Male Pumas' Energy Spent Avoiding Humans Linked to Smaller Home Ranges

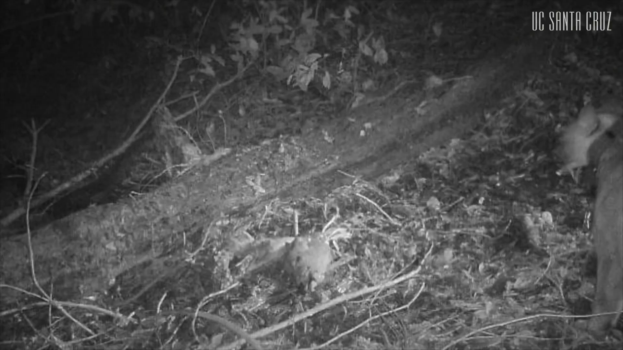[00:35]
When they come to feed they hear the sounds of either people talking conversationally like we are or frogs. And when they hear the frogs they don't care. When they hear people they like bolt immediately.